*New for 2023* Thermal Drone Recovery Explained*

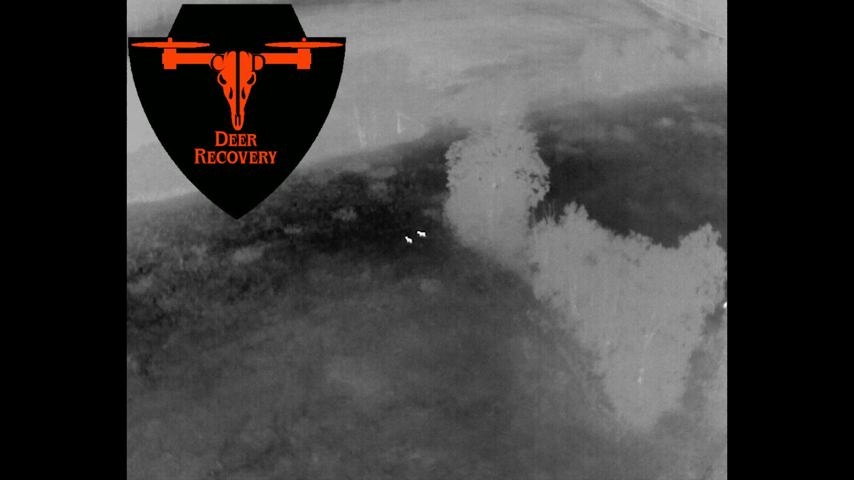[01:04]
I think it's a really good tool to use, and after, you know, flying it and testing out everything it has to offer, I think it's I think it's going to be really good, and I hope this video can kind of kind of clear some some questions up and just kind of show, you know, what it's capable of.
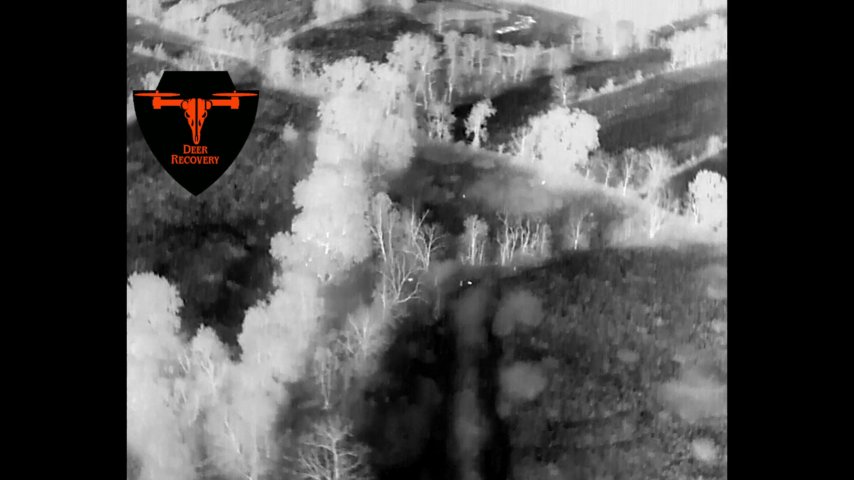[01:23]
All right, this first video here is just a quick video. This is going to be your your white hot thermal. This is early morning. You can see how cool the ground is compared to the deer that you can see on the video in the center of the screen. Super cool how easy it is to pick out the heat signature of deer, and this grass is four or five feet tall, and you can easily locate them if that was a deer that was unable to be located and dead in the field. Super easy to find.
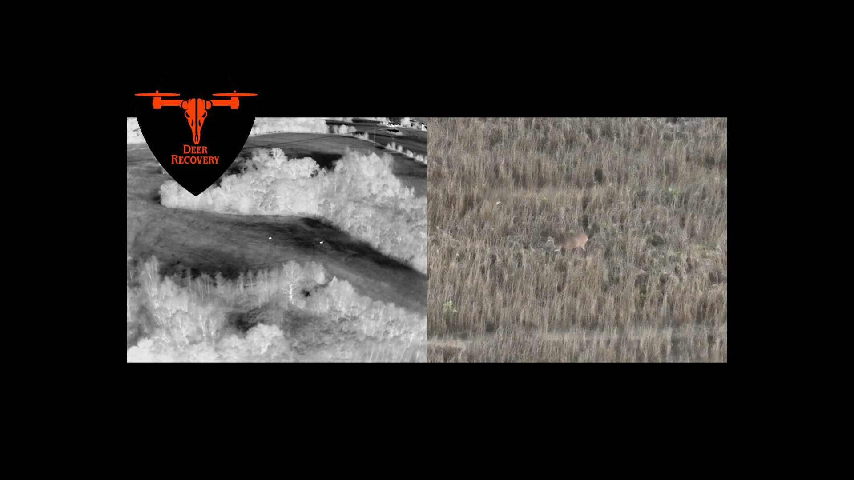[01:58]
This next video is a split screen, so this is what we're seeing on our controller. It's about a four or five inch screen.
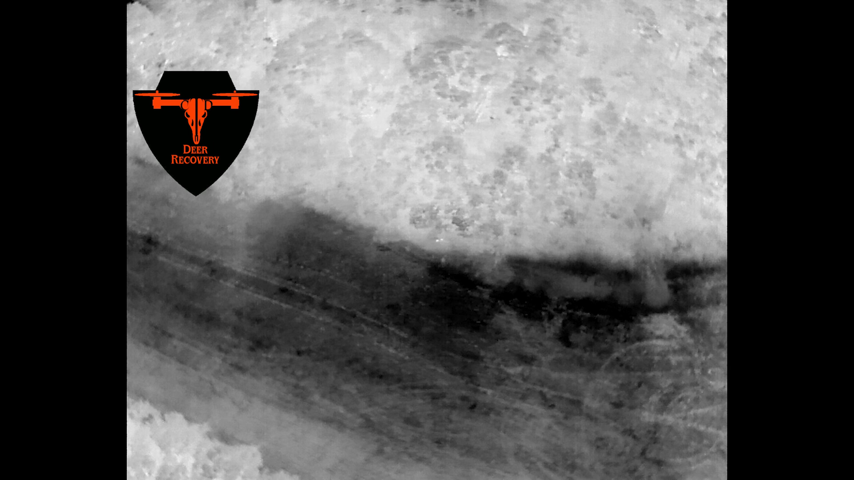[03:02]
Um, and you can tell that there's a lot of leaves still on the trees. This is going to be kind of what you're going to expect in your September, early October months. You can still see how easy it is to, to see the deer down through the trees.
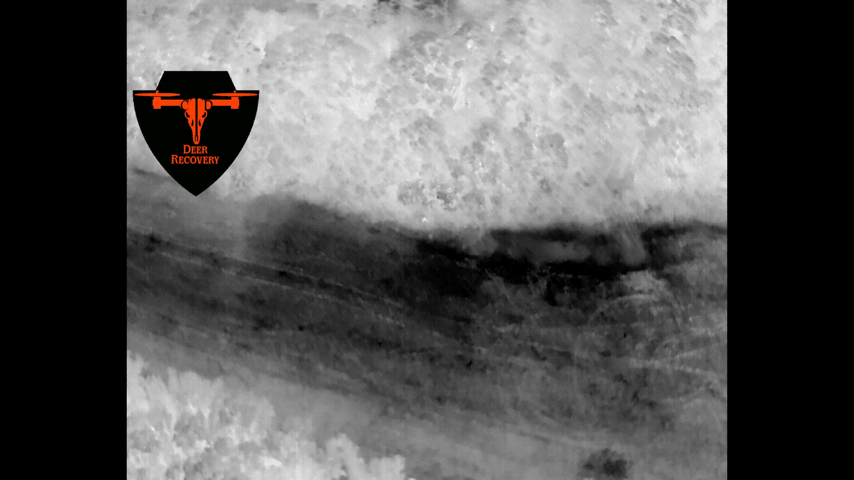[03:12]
I know that's a question people are going to have. Can you see through the trees? And with experience and practice and knowing where to, how to check around different angles where a deer may be, um, you can see that it's super effective to still see the deer in the hardwoods.
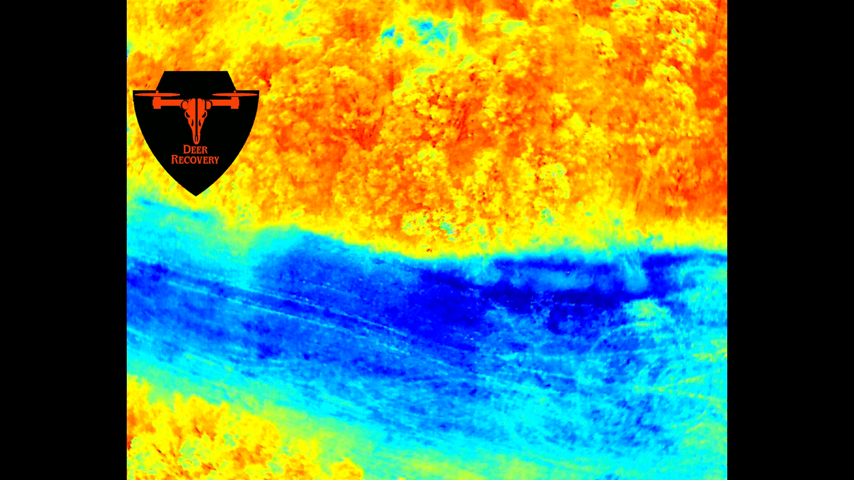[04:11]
So the trees are going to show more similar temperature as the deer. So we like to use the white hot right now during these warmer days, just because the deer tend to stick out a lot more on this next clip.
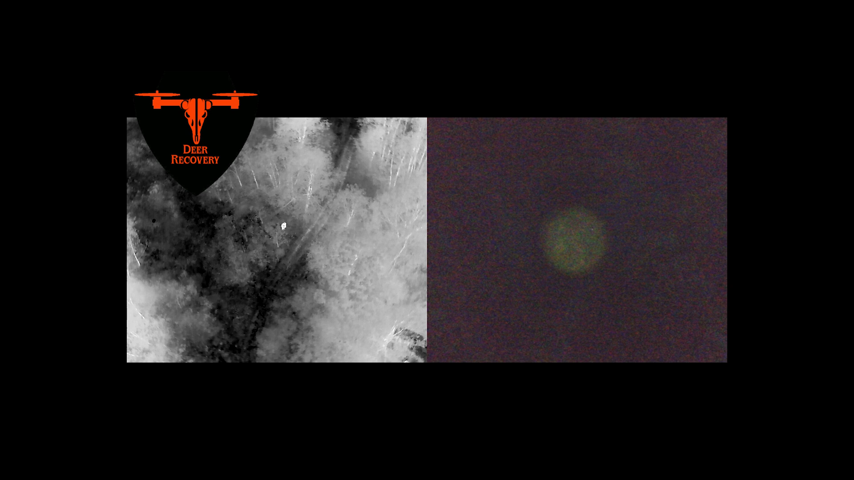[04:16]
We're going to show off how good the spotlight on our drone works.
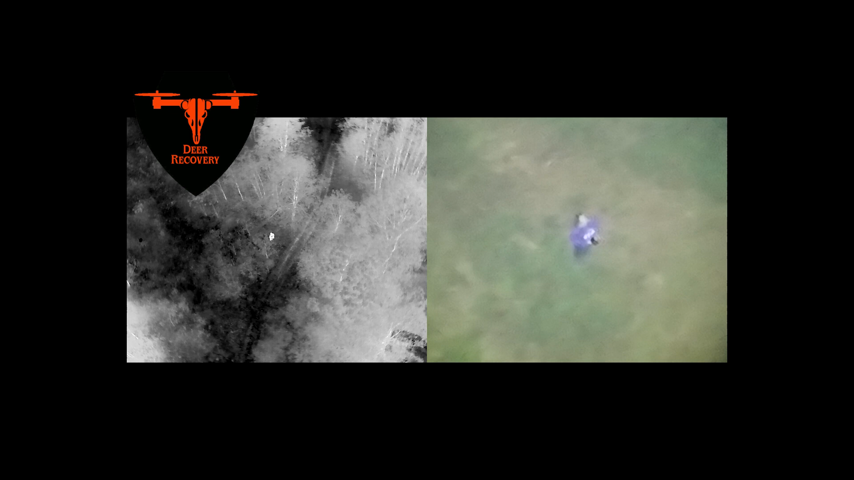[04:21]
This is going to be, um, really important for tracking deer, because normally you're going to be tracking or trying to recover deer at night. Um, it's typically better due to the temperatures.
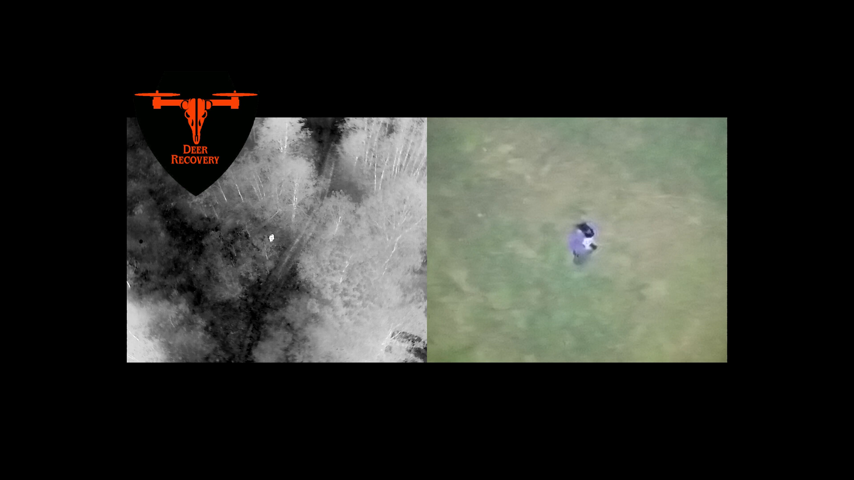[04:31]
The light's super bright. Um, you can see on our female example here that it lights her up and everything around her really well from about 300, 350 feet up in the air.